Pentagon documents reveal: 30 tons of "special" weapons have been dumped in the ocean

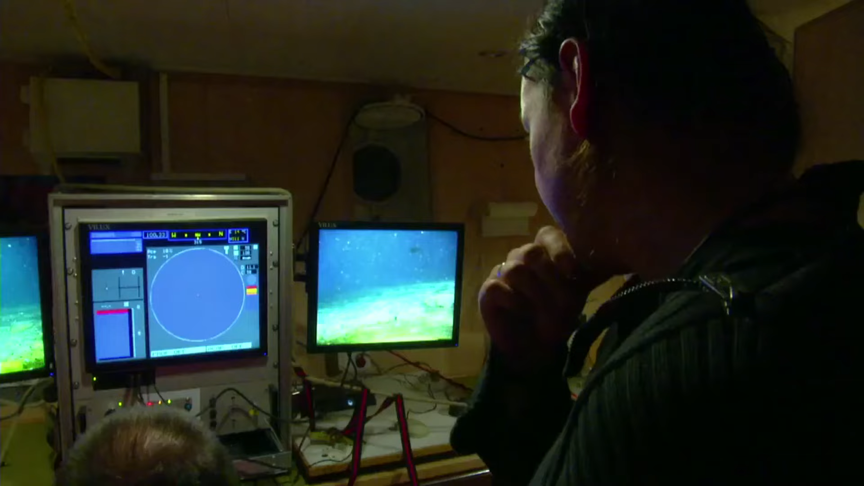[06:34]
You can see there is no bacteria around. It's black.